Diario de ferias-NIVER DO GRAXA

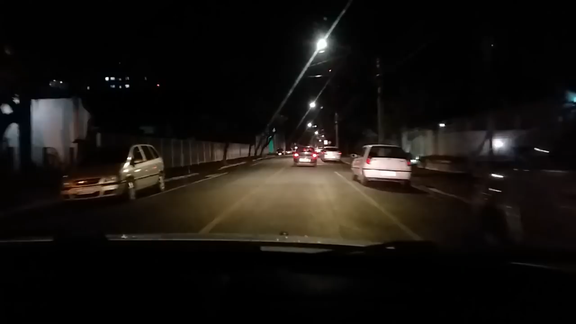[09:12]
os vídeos que chegam, de tudo que a gente está fazendo. Pessoal, aqui é a Liga... Um antigo... aqui foi... Aqui é o Corpo de Bombeiro, pessoal, ó.
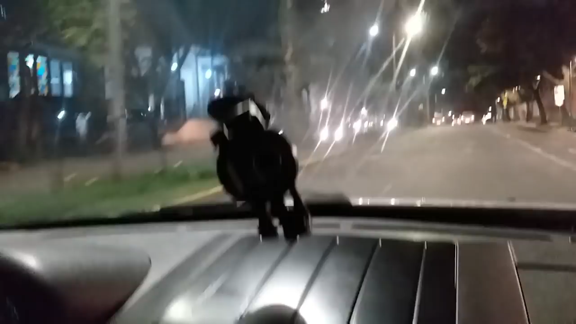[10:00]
Aqui é a Catedral de Joinville, aqui ó, no, na minha esquerda aqui ó. É a Catedral de Joinville.
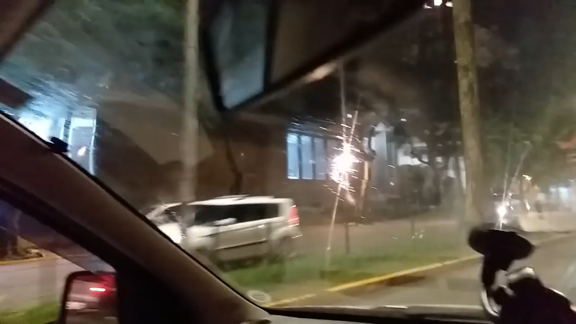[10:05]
Vou filmar lá em cima a cruz para vocês verem. Catedral.
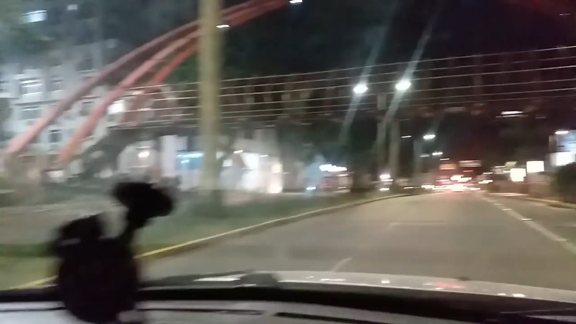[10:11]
Essa aqui é a Avenida Getúlio Vargas. Muito linda também, uma avenida muito bonita. Da bela cidade de Joinville, Santa Catarina, pessoal. Maior cidade de Santa Catarina.
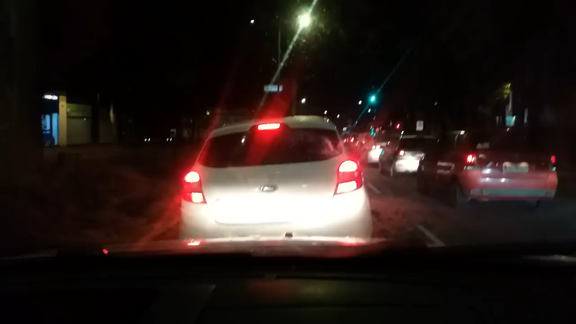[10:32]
Maior cidade do estado. É Joinville. E nós estamos indo lá no bairro.
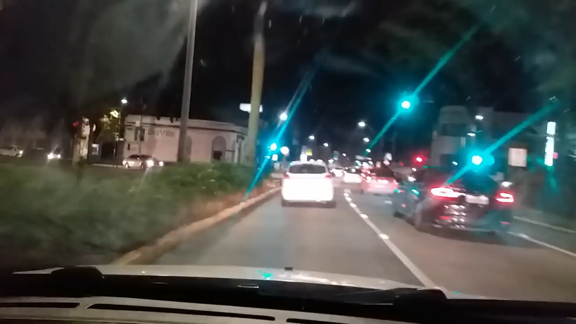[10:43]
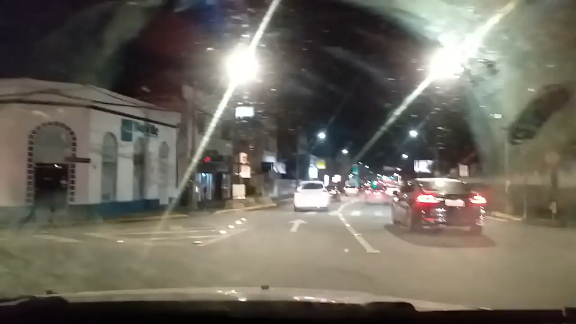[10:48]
Não é Panágua. Fátima. Nós estamos indo lá no bairro Fátima, onde é o X Picanha. Pessoal, eu quero mostrar pra vocês aqui, ó. Aqui é a Type, ó.
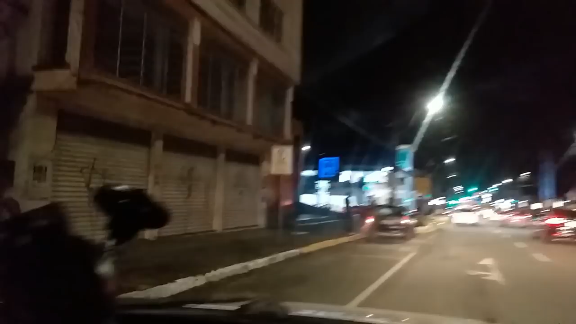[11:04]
Aqui é a Type, onde minha filha trabalha. E aqui é a minha direita, aqui, ó.
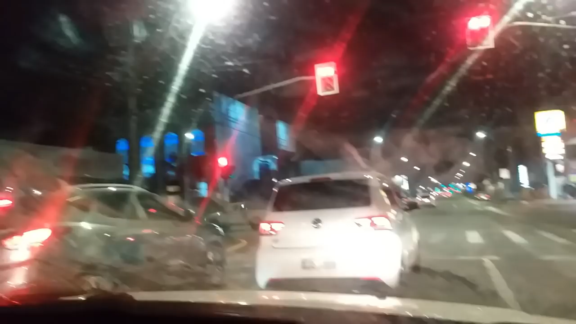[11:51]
depois do sinal eu vou mostrar bem certinho pra vocês. É a Assembleia de Deus, é a igreja que há muitos anos atrás eu me batizei, porque eu prefiro andar com Jesus que andar sozinha. Essa aqui foi a igreja onde eu me batizei, muito feliz da vida.
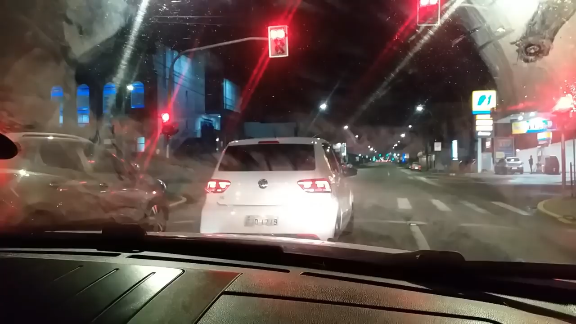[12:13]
Onde eu comecei minha história com Jesus, foi bem aqui. Agora nós vamos ao posto abastecer o cartão no caos. Tá